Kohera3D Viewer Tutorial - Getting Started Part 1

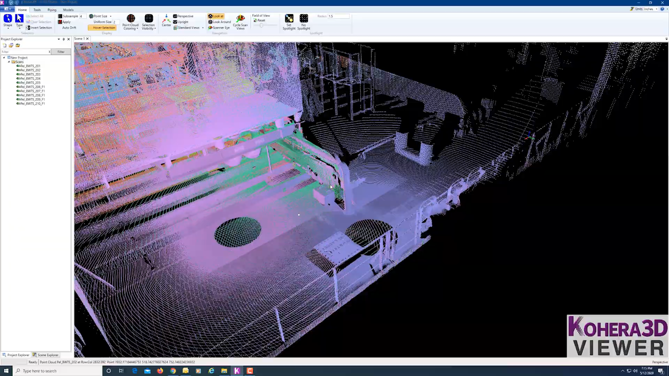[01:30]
So now that the scans have loaded and been added to the scene window, we can begin to navigate around the point cloud data and decide what it is we're trying to do with the data here.
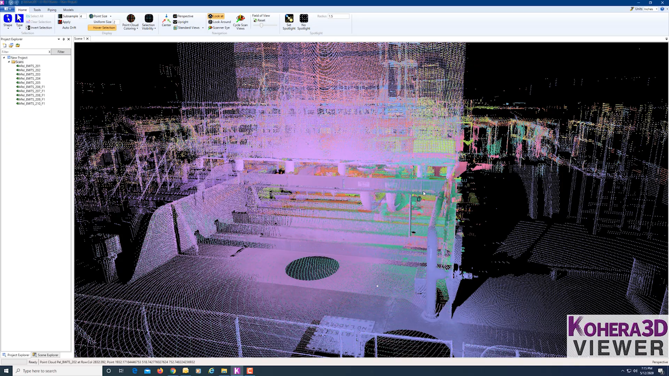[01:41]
So one of the first things you might want to do is choose which units you'd like to work in.
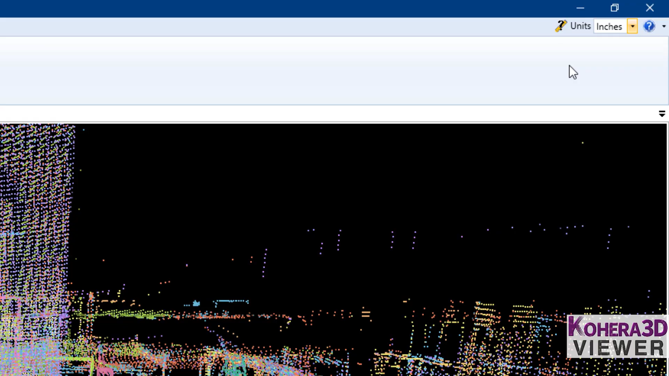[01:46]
How you wish to navigate. Now if we go over to this drop-down, choose Options. Here we have some different navigation modes. To find out how those work, you can go over to the Help section here.
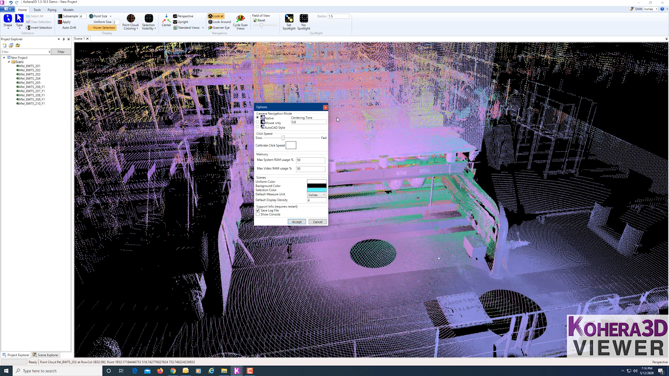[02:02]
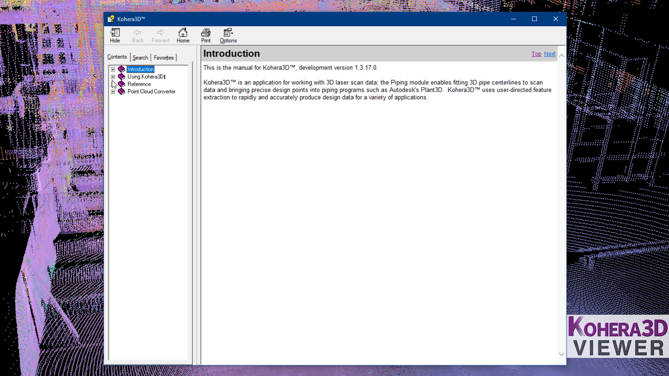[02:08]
And do some reading through here. Navigating the scene. Navigation modes.
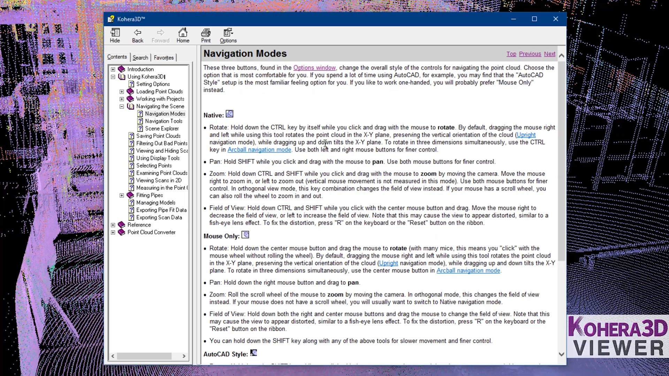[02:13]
And this will explain how the different modes work. So are we looking to measure? Are we looking to just view certain areas?
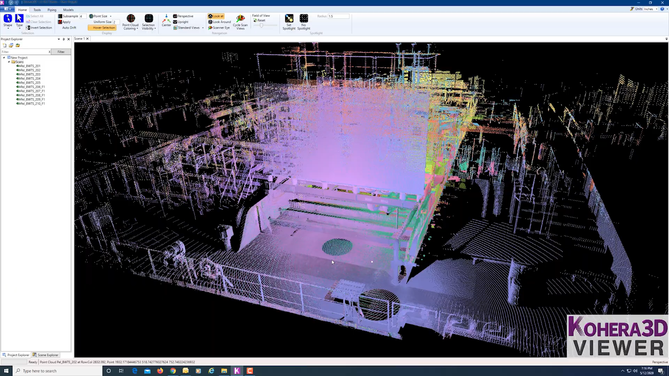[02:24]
Create some piping? What are we trying to do? So, under Tools,
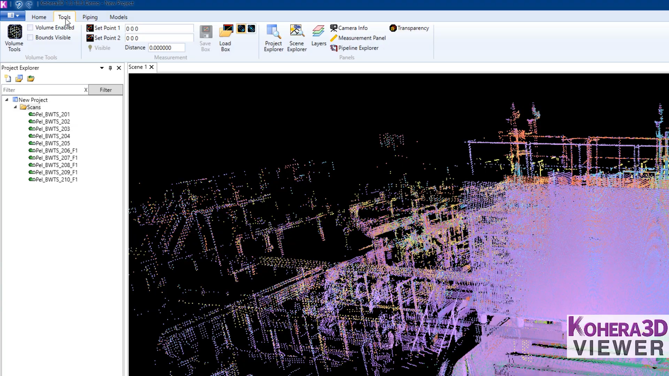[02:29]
we have here the Measurement panel. So to measure an item in the point cloud, click one point.
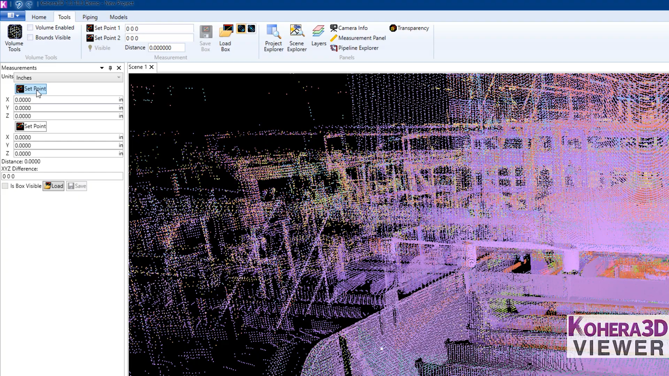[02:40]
Click Set Point. And then click another point. And Set To. And this will give you the XYZ.
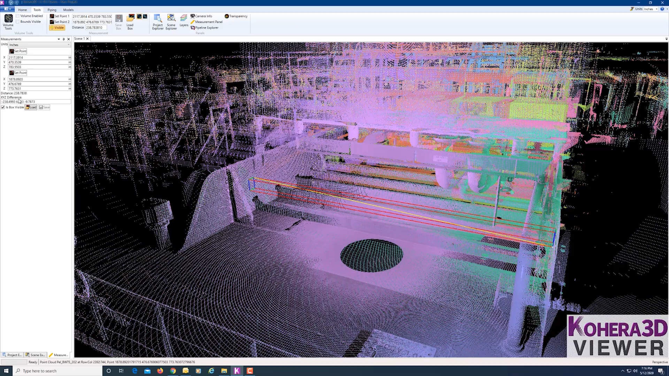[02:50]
And the Distance, which is this yellow line. And then again, you can switch through your different units.
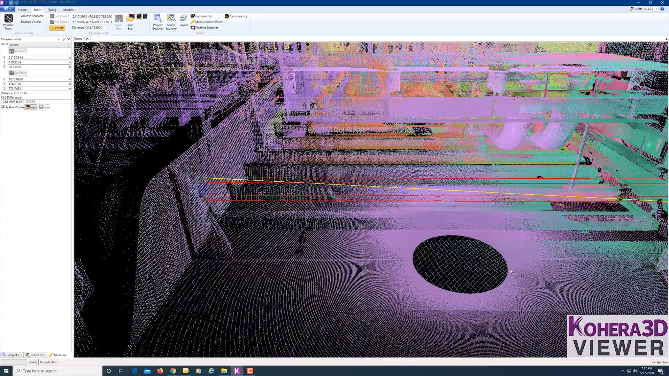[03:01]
You can also click on the Measurement box here. And change the dimensions manually if you wish to.
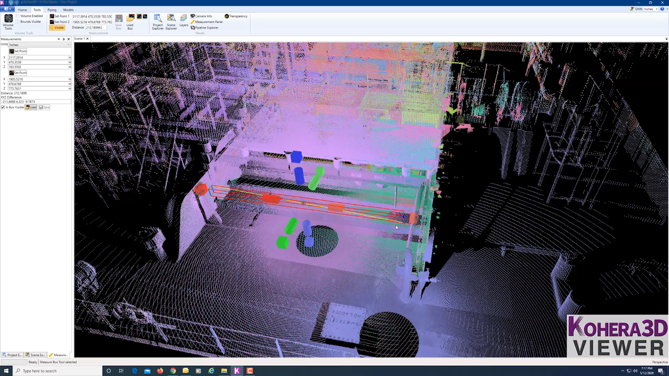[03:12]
So I'm going to hide the Measurement box.
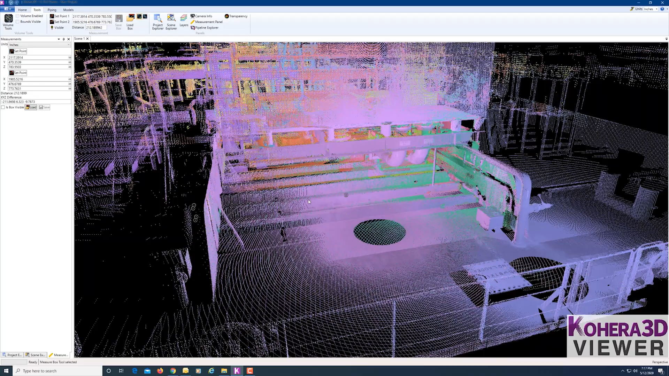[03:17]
Next, let's look at creating a volume.
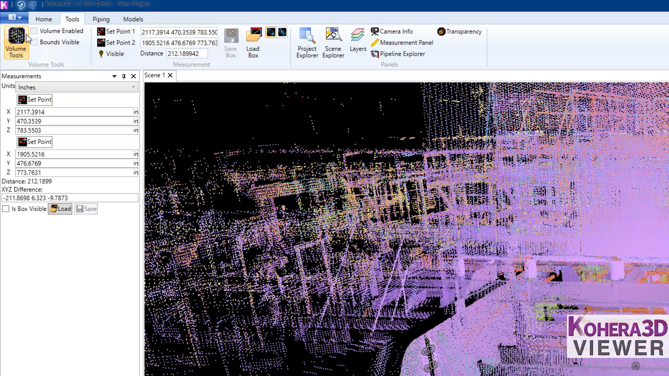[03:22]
So under Tools, Volume Tools. And I will click a point here.
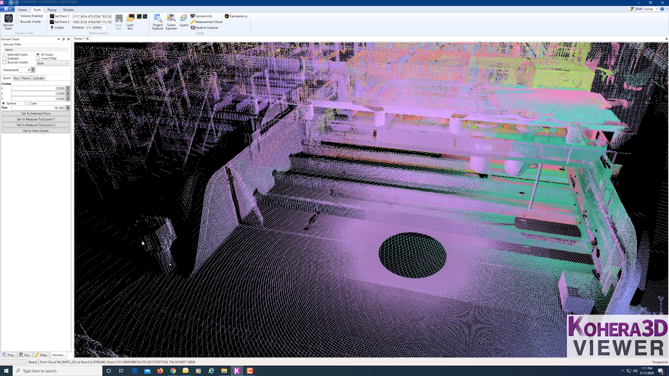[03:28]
Go over to the box. Set Point 1.
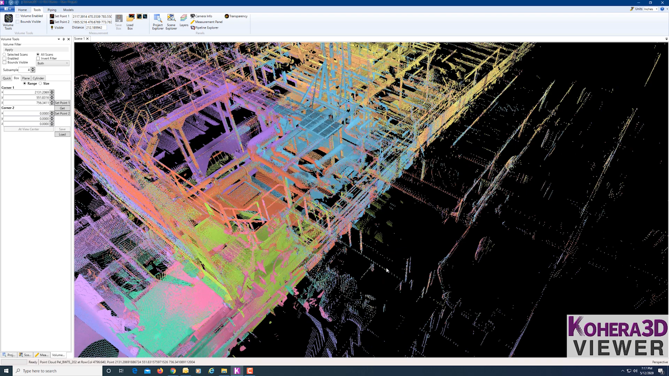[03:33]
And then we'll click another point. Set Point 2. And then Apply.
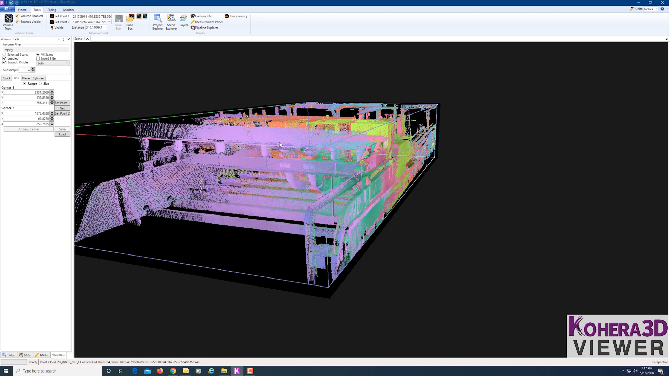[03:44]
Now if we click on the Volume box, we can adjust its size as well.
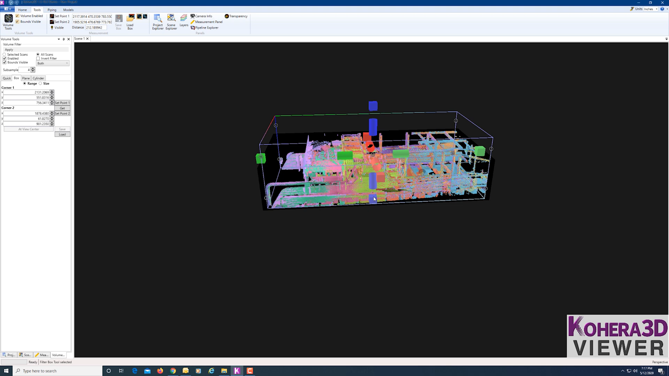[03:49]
Just by simply dragging the handles.
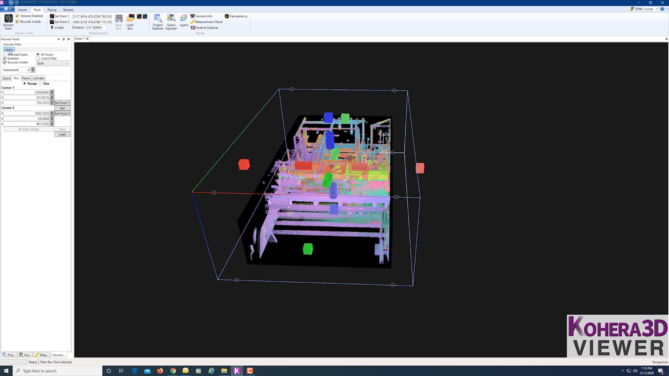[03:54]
And then clicking Apply.
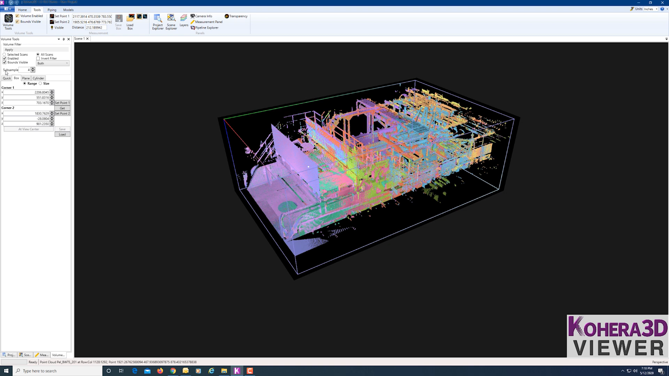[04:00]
To hide the Volume box while keeping it active, just uncheck the Bounds Visible.
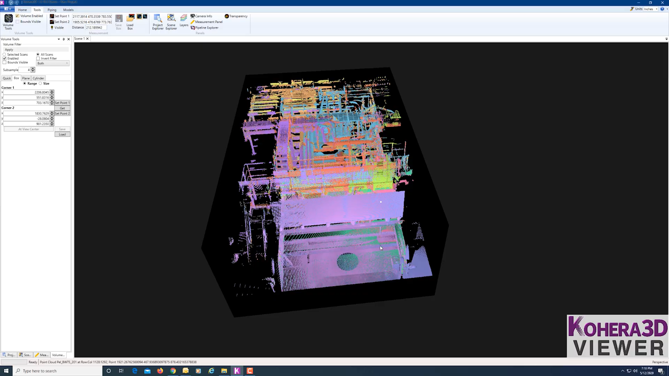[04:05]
Now as you're navigating,
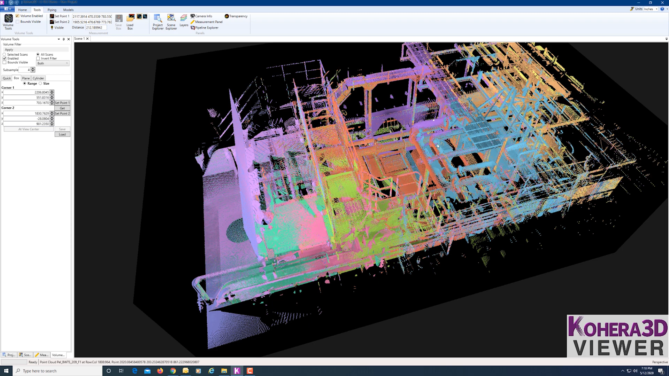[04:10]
if you click on a point and then press C on the keyboard, or under Home, click Center, that will center on that point.
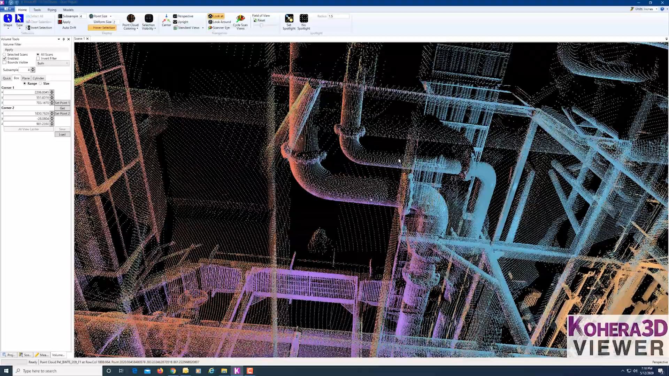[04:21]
And that will become your pivot point as you navigate around inside the point cloud data. To see an area in greater detail, click a point once again.
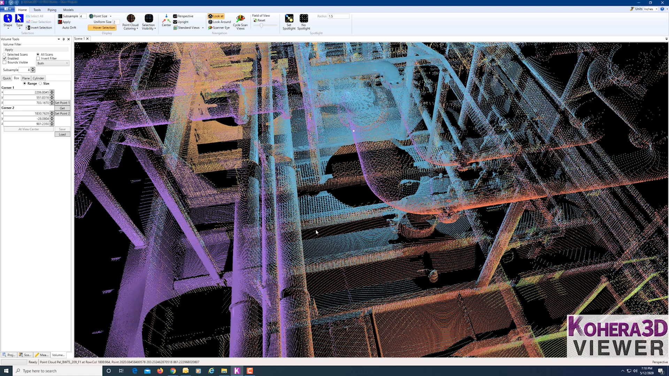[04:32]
And choose Set Spotlight or shortcut Z on the keyboard.
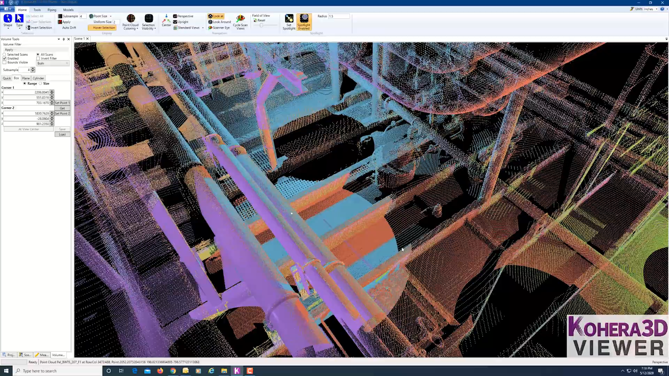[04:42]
And you can see this circle here, giving us a spotlight on that particular area,
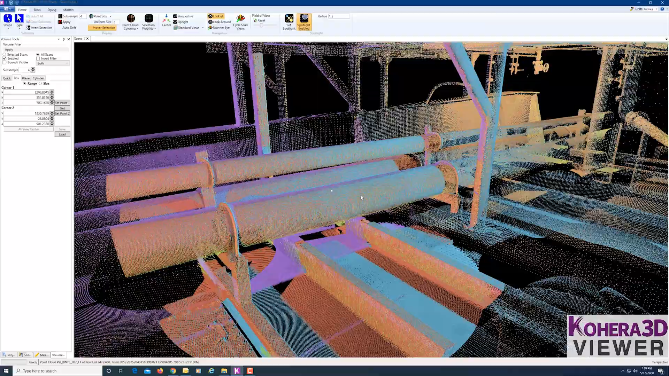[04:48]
allowing us to see more detail in the scan data.
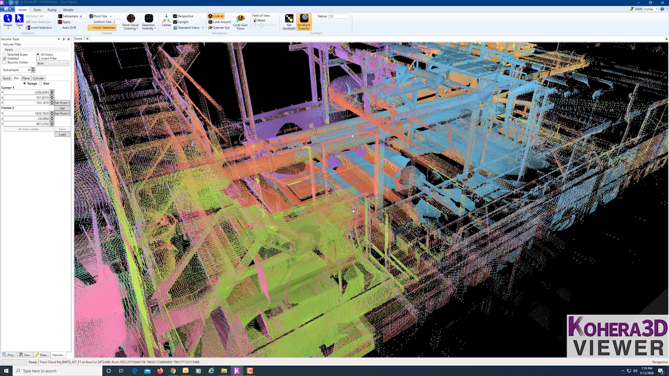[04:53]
Now each scan here that has been added to the scene window has a different color. If we go over to Tools, Scene Explorer, we can see the different colors.
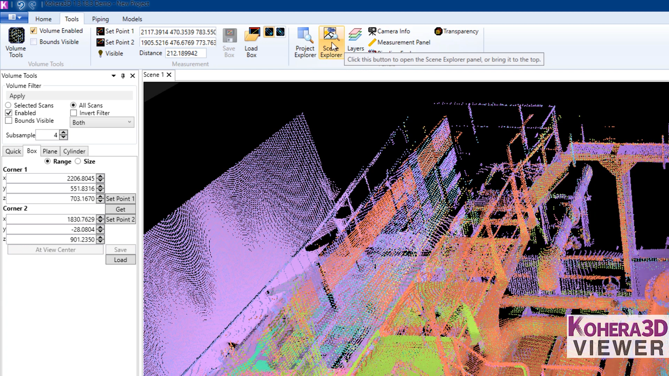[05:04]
And we can hide scans as well. And you can also change their colors.
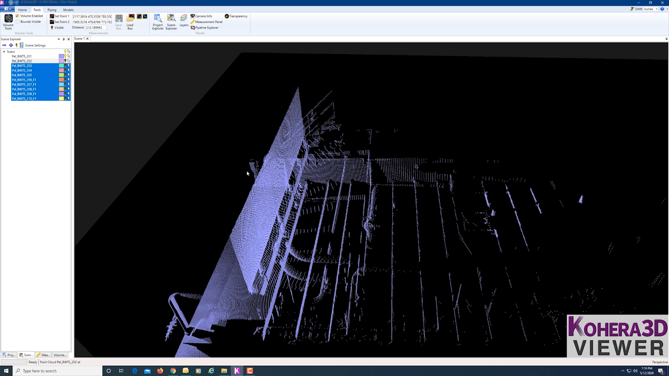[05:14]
For example, this one here. Scan 201.